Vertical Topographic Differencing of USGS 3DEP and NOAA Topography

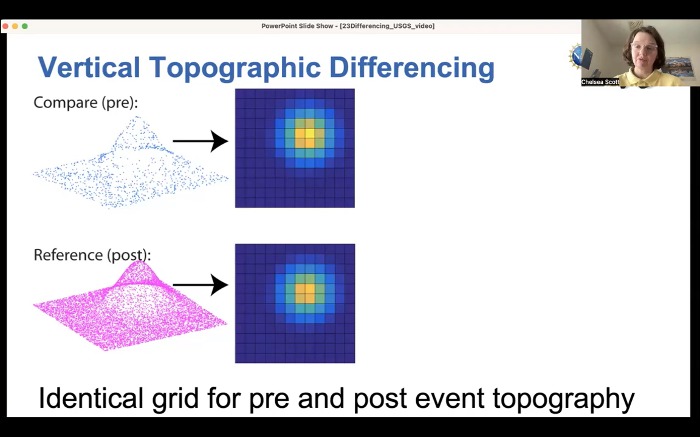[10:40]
So often this reflects the higher quality of LIDAR over time. And so it's just good to keep in mind that topographic differencing often involves using data sets with varying resolution and varying quality. So once we have those two grids, we can perform a raster subtraction. And in this case, the difference is equal to the reference minus the compare. And the results can be shown here as consistent with open topography's color scale. The blue represents upward motion of the ground surface.
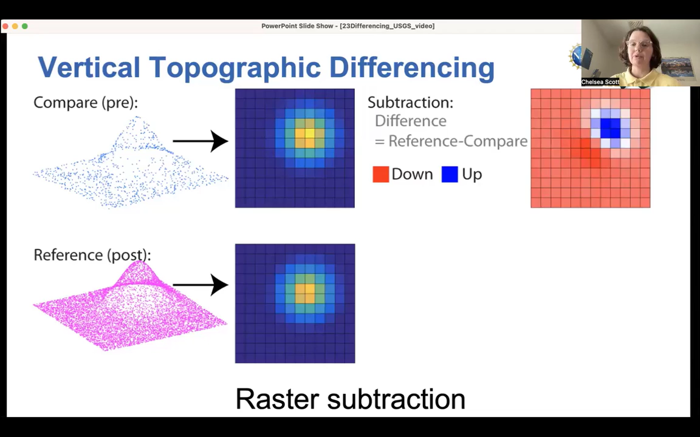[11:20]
So this could be a new building or deposition. And then the red represents downward movement of the Earth's surface. So for example, the removal of a building or erosion. And then an option is to mask out errors that are below particular threshold that is input by the user. So in this case, these black areas all had a low absolute value of